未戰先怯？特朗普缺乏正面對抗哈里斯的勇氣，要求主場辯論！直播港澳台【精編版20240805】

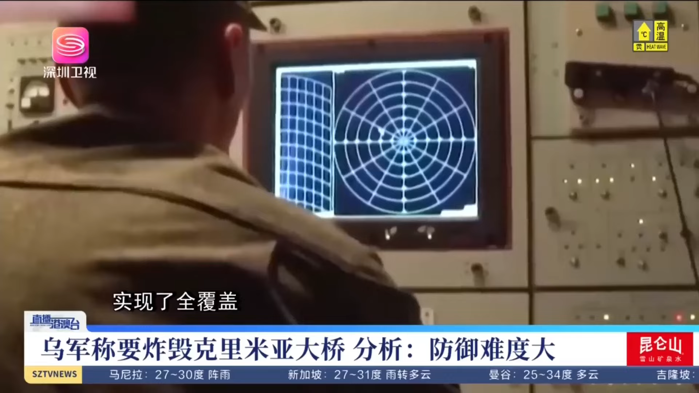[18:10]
盖S-400可探测600公里范围内的目标导弹射程达400公里能有